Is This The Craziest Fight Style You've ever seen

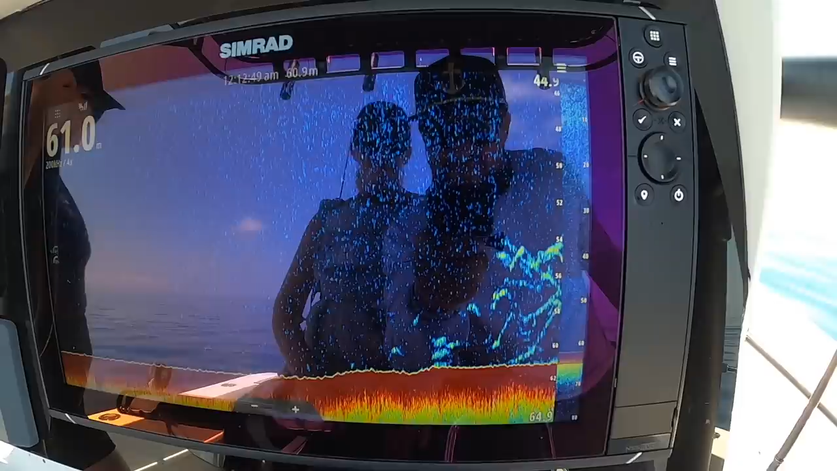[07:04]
All right, so you can see here that is the nanny school that we're coming into.
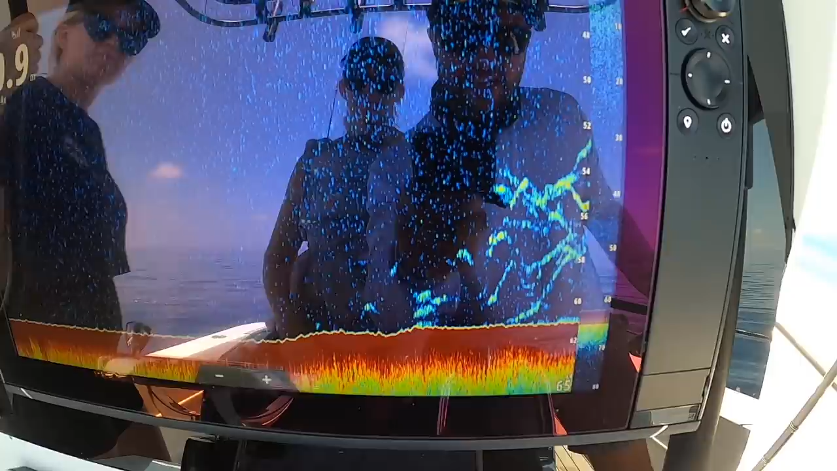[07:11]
That particular school is 10 meters deep. So the idea is, we know the sharks are there.